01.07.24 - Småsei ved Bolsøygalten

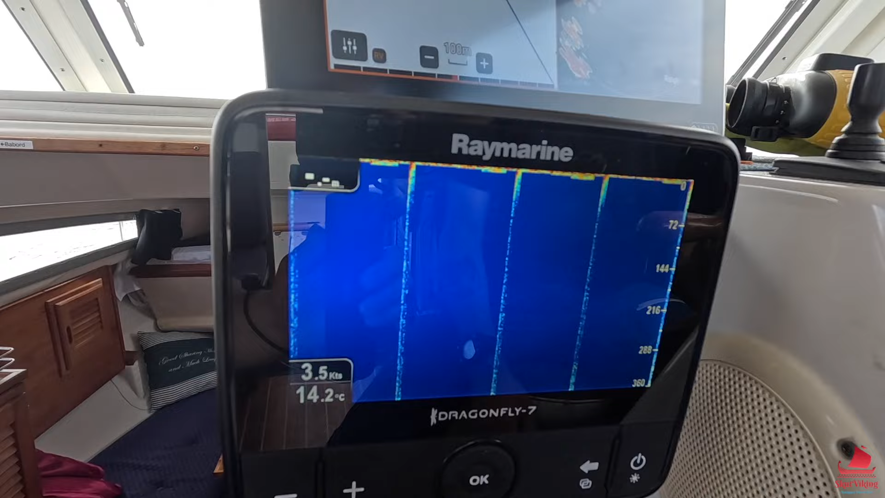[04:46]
On screen: water 14.2°C, speed 3.5 kn
Så den får også tilhavet hvis det blir for lykt? Ja, det stemmer. Det stemmer, det stemmer. Det er over 250 meter så får den helt noe av.
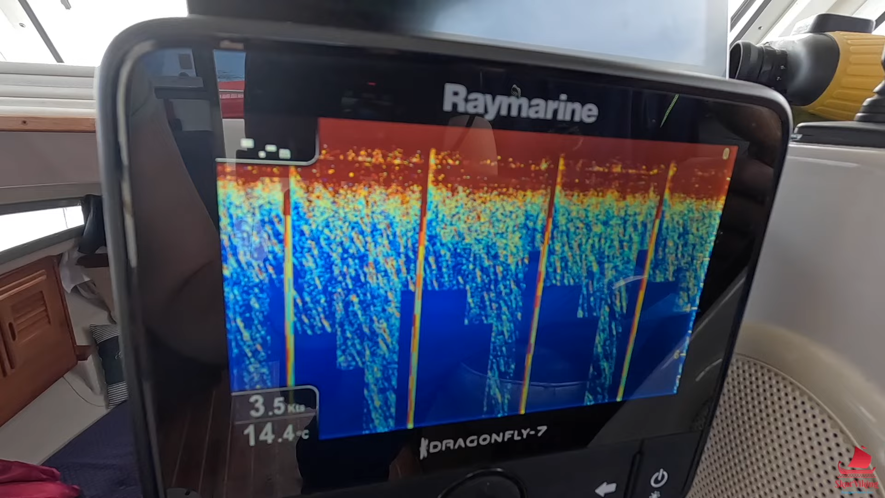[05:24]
On screen: water 14.4°C, speed 3.5 kn
Vi har den store kvarden som bestandige bruker ligger under oss. Det er det vi har. Ja. Så, men vi skal se om vi finner noe pesk her, og se om vi gidder å hive ut.